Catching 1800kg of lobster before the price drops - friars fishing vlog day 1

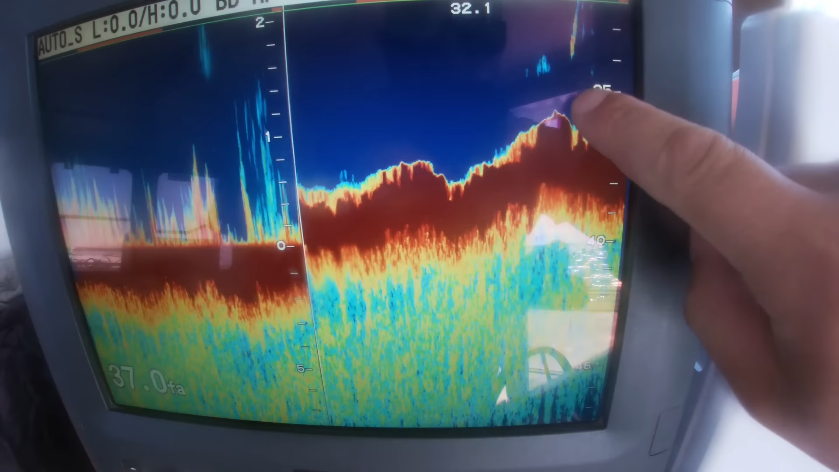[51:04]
On screen: depth 37.0 fa
Here's the pot coming out, so it could have missed, could have been on its side, but I know we did struggle to get it up there for a second, so I'm going to presume it was in this little crack. Nice crack as well.